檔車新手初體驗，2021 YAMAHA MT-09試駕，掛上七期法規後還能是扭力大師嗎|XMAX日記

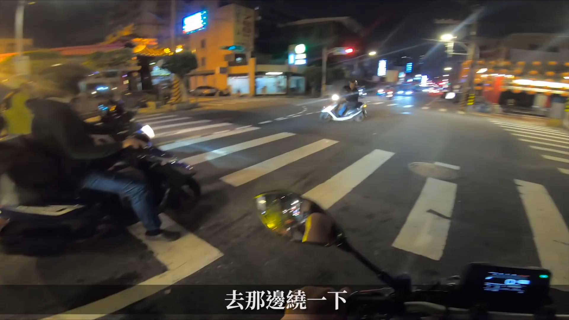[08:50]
比较少人的地方，然后也有蛮大的直线，全面绕一下，要当绕驾训班，好安全的绕。然后这边路很平很大，我们来这边扔。哦，没勾到，勾到空档，这就是我的，来试一下。等下二档就够了，二档够了，不行了。 哦，那个过弯的重心感觉很扎实啊。
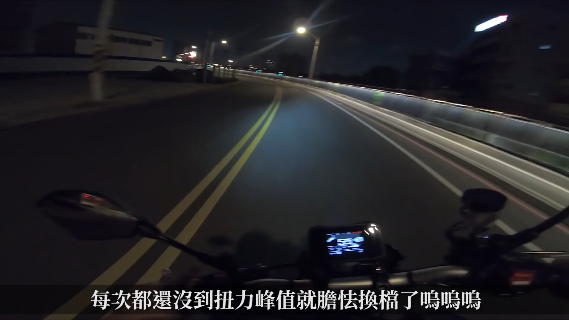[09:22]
我不敢再把转速拉上去了，哈哈哈哈哈哒哒哒哒，这动力太大，这动力太大，我不敢再骑，我不敢再骑，等一下，哈哈哈哈哈，哎，等一下，头灯其实蛮亮的、啊，你看现在是近灯嘛，远灯，哦，远灯很亮哦，嗯，这照明是蛮够的，我觉得目前这样在市区这么亮的环境下。还可以看到这个亮度的话，真的还不错啦，还行哈。以原厂的灯具来讲，是还不错的。
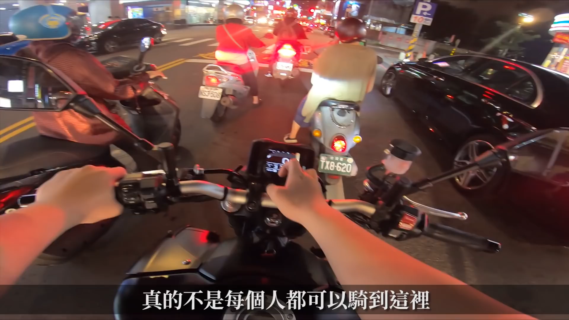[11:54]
真的不是每个人都可以骑到这里。我刚才在这里就是极限的，不行了。哦，哎，我刚才还没有骑超过破百，我真的不敢，真的怕。它好热哦，它现在99度了，因为我一直在市区怠速，都没撞风。